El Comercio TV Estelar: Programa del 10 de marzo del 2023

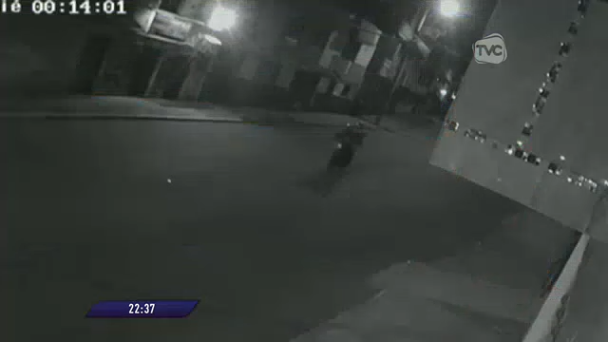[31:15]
Sujetos en moto disparando a las viviendas en la madrugada es parte del modus operandi de una banda presuntamente de extorsionadores.
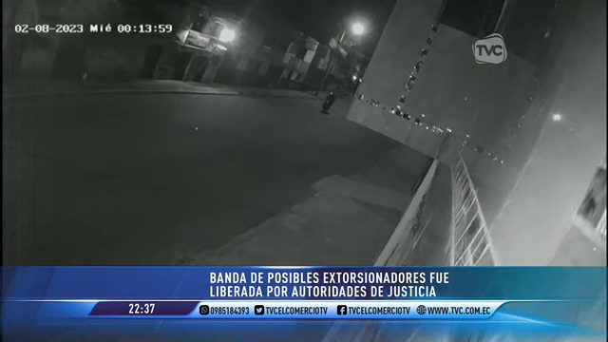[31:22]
Esta cámara de seguridad captó el accionar ejecutado hace pocos días.